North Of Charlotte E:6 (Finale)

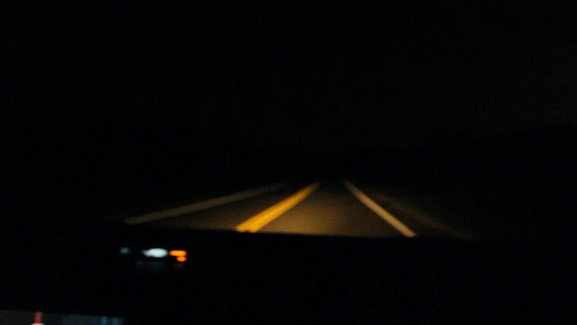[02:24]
We're along one of them. I think we just need to wait till it. Once we curve, we should be good. There is like this little like thing that looks like you can pull into, but it's like the width of a car only. It leads to a gate. Lucky for us, we've only got one car. Turn the lights off. Go into super stealth mode, so dude. Then we would have to hop a fence. Listen, I ain't hopping a fucking fence in an airport.
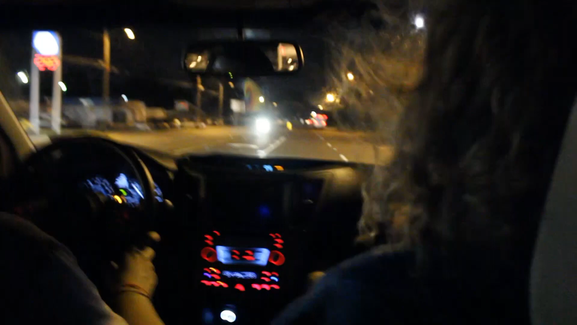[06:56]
Dude, there's gotta be some boys in there. Let's hit the ambulance. They'll have to talk to us. Just like slam your face in the dash. Oh, sup, boys? Sup, boys? We can make another one.
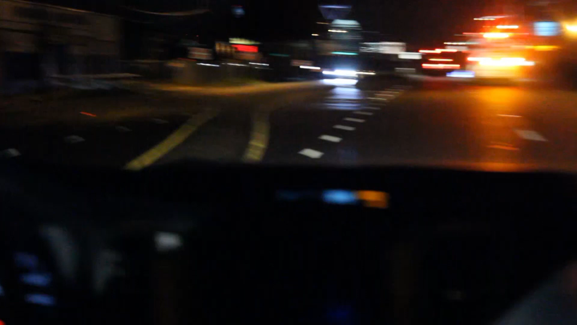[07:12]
Sup, boys? Oh, we're not gonna line up with them. But we'll get them on this side, don't worry. Oh, yeah. That swift 3-lane crossover.
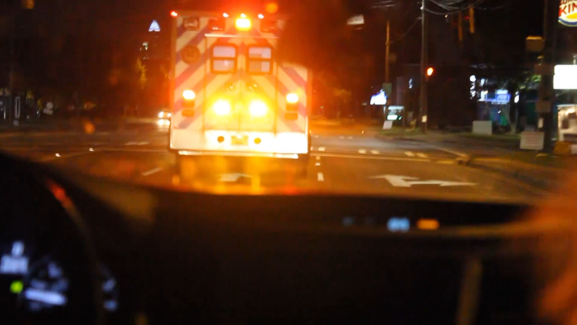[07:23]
If sup, boys had a fucking shotgun in their car right now, they'd definitely shoot us with this maneuver. Sup, boys? Sup, boys?
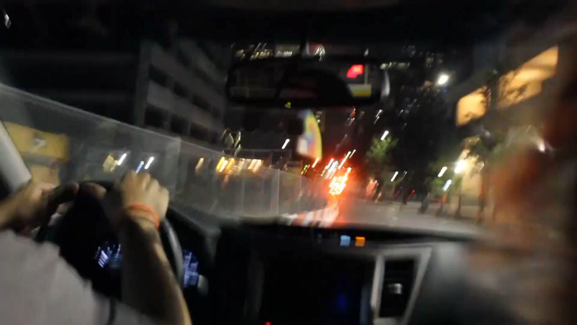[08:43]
You can hit it, you can hit it! Oh, he's gonna trigger.
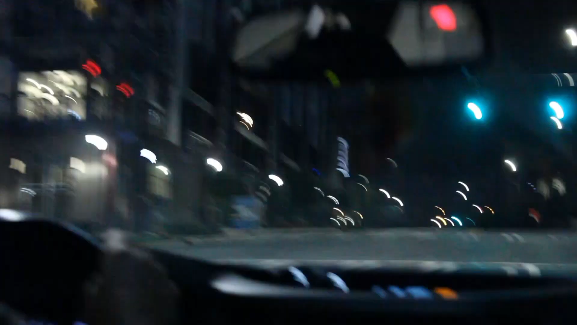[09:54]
I hope I never need an ambulance! Oh, fuck! No! You can make it! You can make it! No! There he is! It's okay, keep your eyes on him, boys. Watch for the right or left. Keep going. We gotta keep these two green lights.
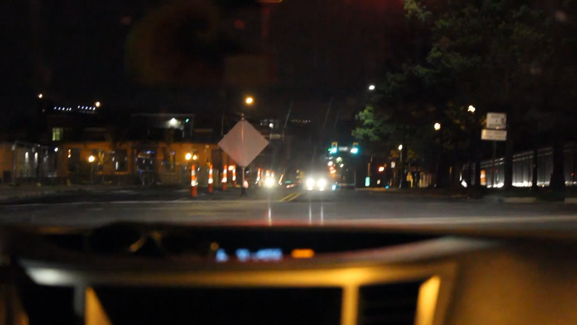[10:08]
We're definitely gonna lose those green lights. Why'd this turn red? There's no one else here! Oh! We're losing him.
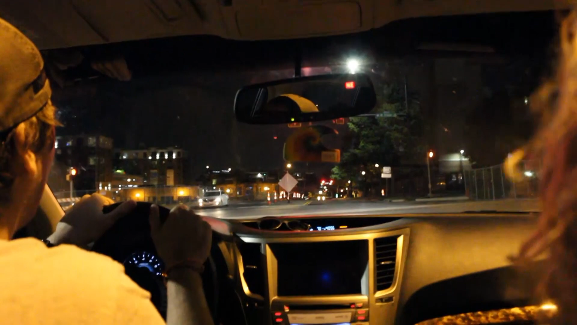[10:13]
He's gotta go straight. No, I still see him! No, he's gone. I think he's going right. Wait, I still see blinking. I saw the brake lights fade away. Alright, Seth, go! Step on it, Patrick!